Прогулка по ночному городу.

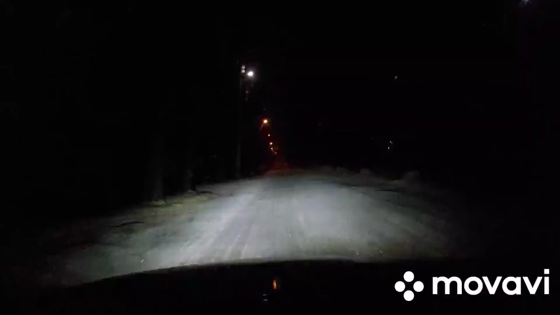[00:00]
Добрый вечер. Сегодня 23 января 2022 года. Наш город наконец-то посетил снег. Долго мы его ждали. Надеемся на хороший, большой и глубокий снег. Пауза. Снег идет очень красивый. Идет он уже часа два.
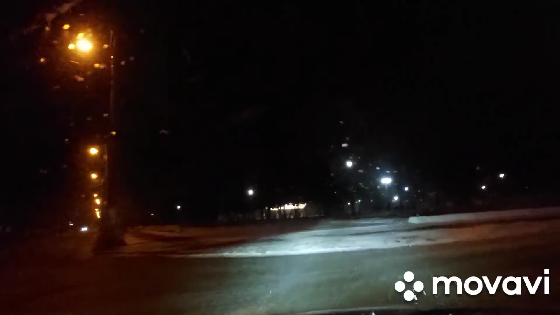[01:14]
Слева. Нет, слева это не каплычка. Слева это парк. Справа каплычка. Справа вы можете видеть российский патриархат. Фашистко-российский застолбил. А вон справа наш украинский патриархат.